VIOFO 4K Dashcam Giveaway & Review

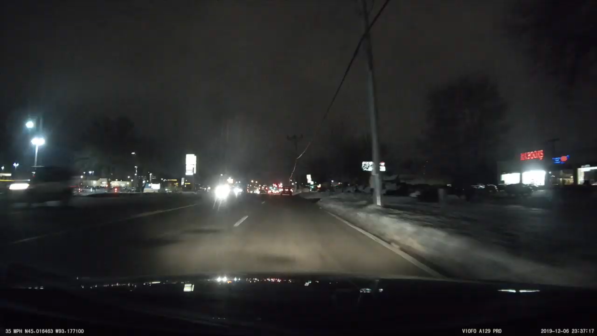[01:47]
It's great quality and the footage at night is really great too. But I'm still not a fan of these dual camera units that come with two separate cameras.